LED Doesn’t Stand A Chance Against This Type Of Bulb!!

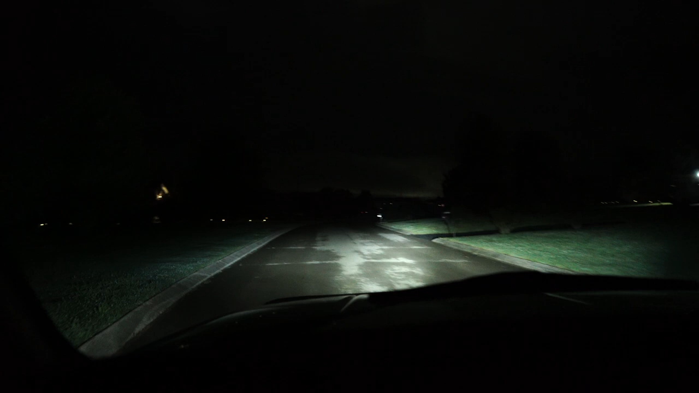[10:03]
And here are the LED low beams. And yes, they look pretty good. Let's switch over to the halogen low beams. And they also look really good. Definitely a lot more yellow, but that's to be expected. But definitely a focused light onto the street. And I really like it. We're now sitting still and this is the LED low beam. And it does have a good bright beam, but it is a little bit more spread out, more like a floodlight, it seems.
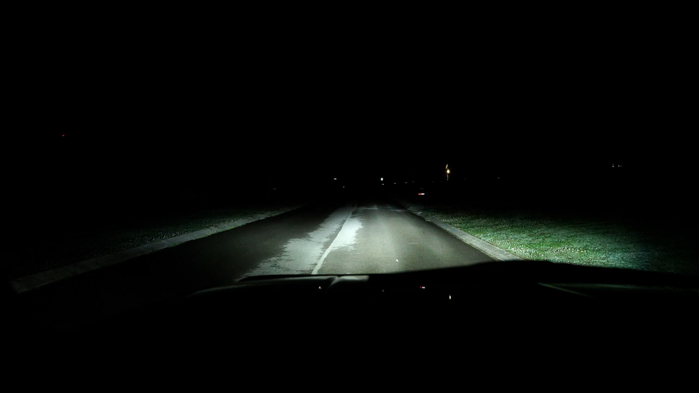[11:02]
These are both low beams. You can see the difference. And let's blend the two together. And here you can see it slowly blending into the halogen light. And let's do that again so you can get a good sense of what's going on here. Now here is the halogen high beam. And let's go ahead and see what the LED version looks like. And there you can see it is a bit more spread out and sporadic, but still light. Now let's blend that halogen back in there.